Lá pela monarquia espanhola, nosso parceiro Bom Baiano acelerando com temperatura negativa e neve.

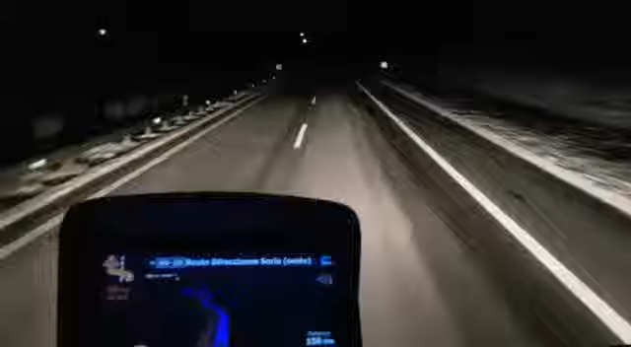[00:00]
É pra ver, a vista aí branco aí no asfalto é tudo gelo, hein? Só gelo! Vai mirando aí! Aí vai um carrinho aí! Estamos aqui, ó, caminho de casa aí, pista toda cheia de gelo! Meia-noite, 13 minutos, temperatura local, menos 9 graus!
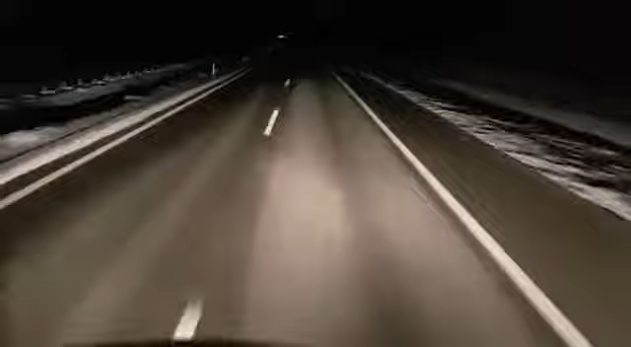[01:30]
Congelado, congelado! Aí a gente faz isso daqui! Vamos pro outro lado ali, né? Que aí não resfria a sapatilha da bailarina! Tem que fazer como um fio da sinta, ó! Obrigado.